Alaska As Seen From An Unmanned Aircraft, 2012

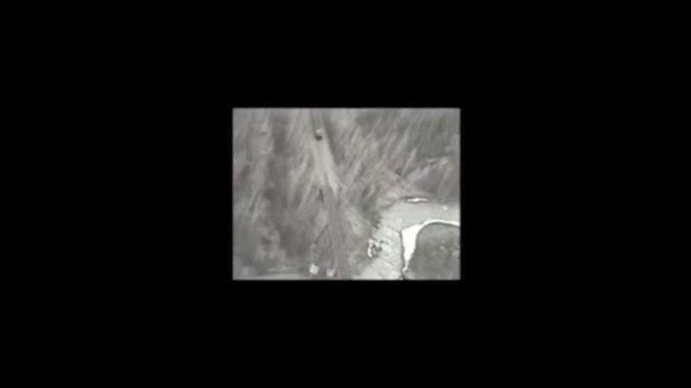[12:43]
if the train bridge had been compromised in the earthquake.
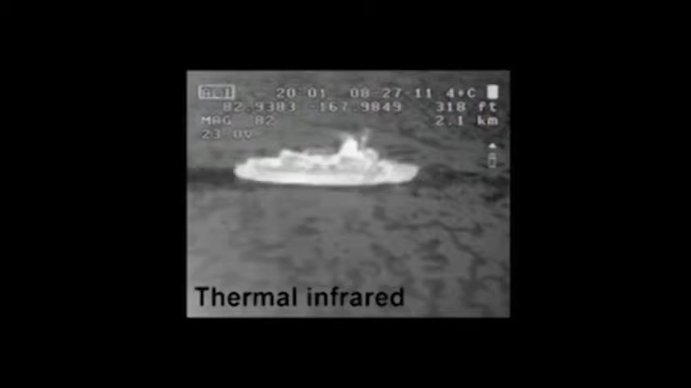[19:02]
They were, they were working, the ships were working together. A thermal camera. He was looking at using this technology to help pilot ships in the ice, to evaluate whether, um, what kind of, um,
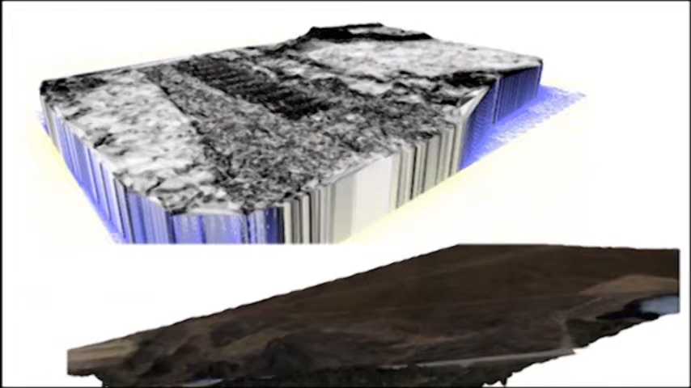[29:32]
This was in clearer, lighter. It would show there's bumps of trees and things like that in the photograph.
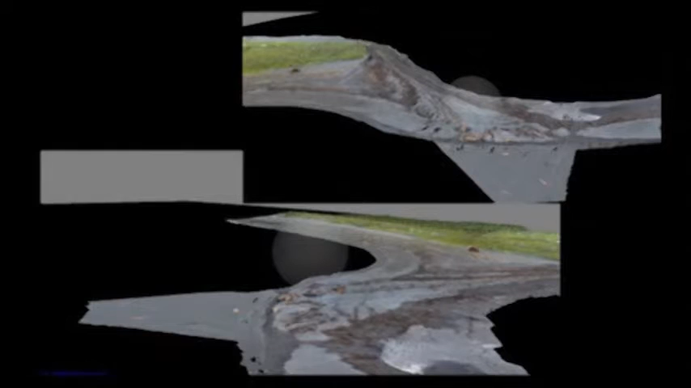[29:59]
This is actually a haul out of stellar sea lions down on an island outside of Kodiak. And you can see the three-dimensional features.
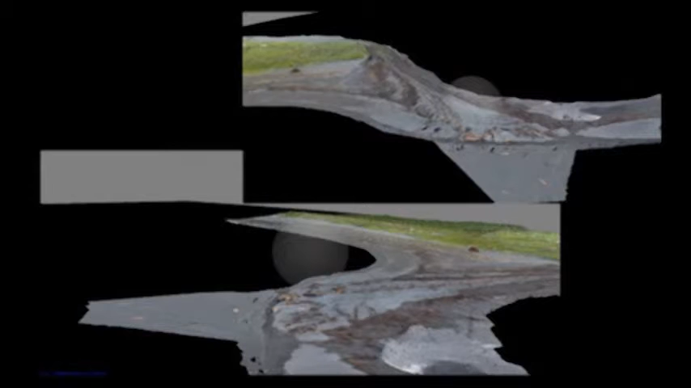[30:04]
You kind of look sideways. You see the terrain rising as it goes up into this island of Ugak.